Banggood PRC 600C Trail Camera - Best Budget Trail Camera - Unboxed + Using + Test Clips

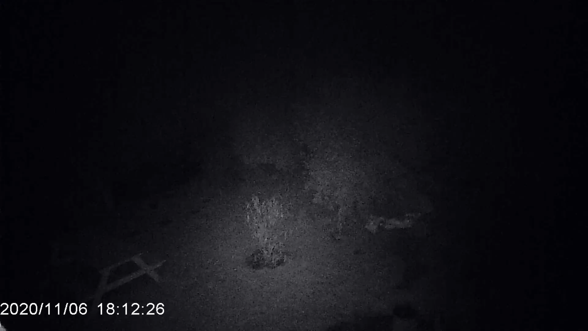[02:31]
you'll see in my clip there where I where I was pretending to